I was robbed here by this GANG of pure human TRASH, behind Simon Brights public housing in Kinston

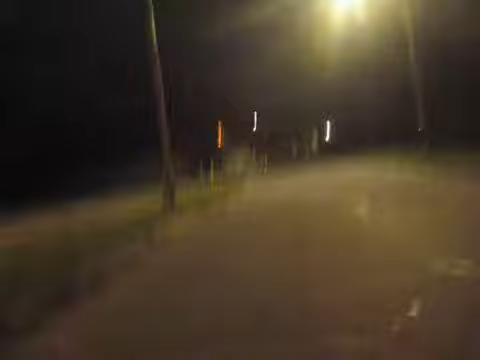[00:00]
Cause here, right there is where I got beat down, July the 4th, 2012, my four Crips Mafia motherfuckers, they busted my ear, they stole my wallet,